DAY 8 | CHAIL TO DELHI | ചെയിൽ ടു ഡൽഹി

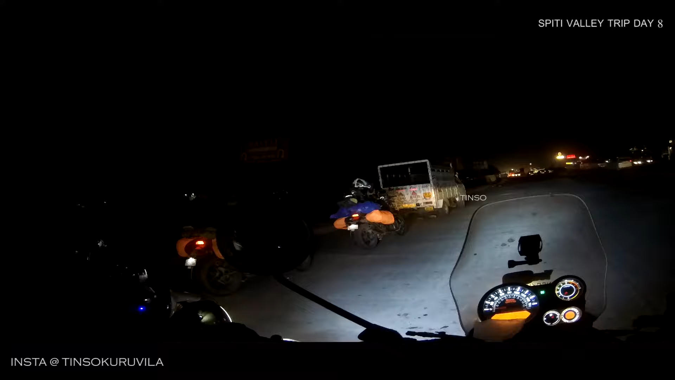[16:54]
ഇപ്പം സമയം 8:15. നമ്മൾ ഇനി ഡൽഹിയിലോട്ട് കയറാൻ കൊട്ടുകാരല്ല സ്ഥലത്ത്. എൻ്റെ വീടിൻ്റെ അവിടെ തന്നെ 50 കിലോമീറ്റർ കൂടെ ഉണ്ട്.
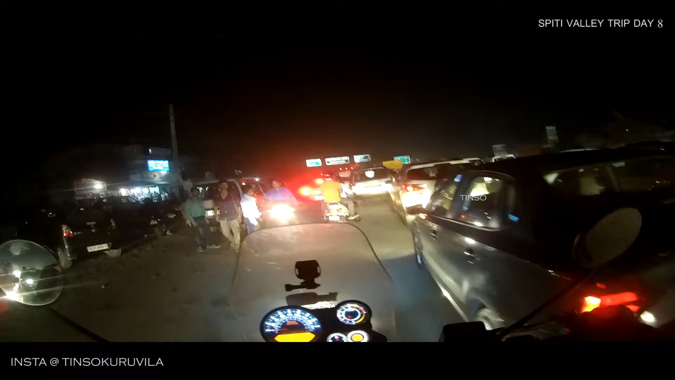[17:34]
ഇപ്പോൾ സമയം ഏകദേശം 9 മണിയായി. നമ്മൾ ഹരിയാന കഴിഞ്ഞു ഡൽഹിയിലോട്ട് എൻ്റർ ചെയ്യുകയാണ്.
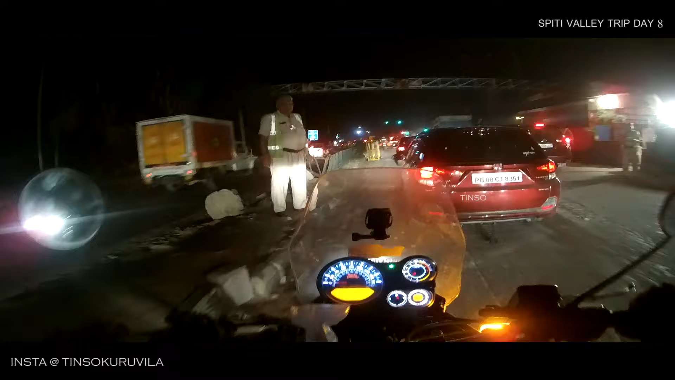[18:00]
ട്രാഫിക്കാണ് ഇനി പ്രശ്നം.